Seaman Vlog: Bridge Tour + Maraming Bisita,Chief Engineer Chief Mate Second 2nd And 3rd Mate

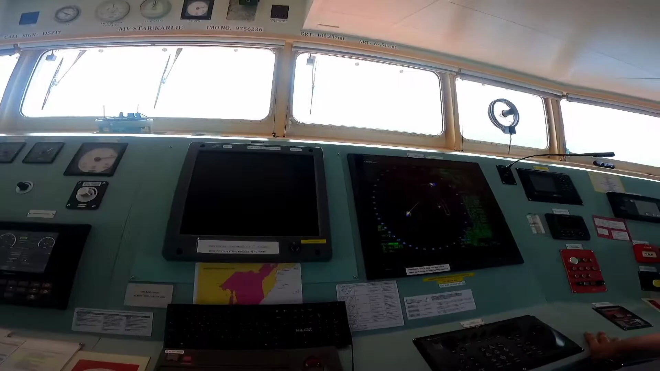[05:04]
Sa isa rin sa itlis natin, ibig sabihin, electronic chart display. Tama ba, sir? Tama yung system. Yun.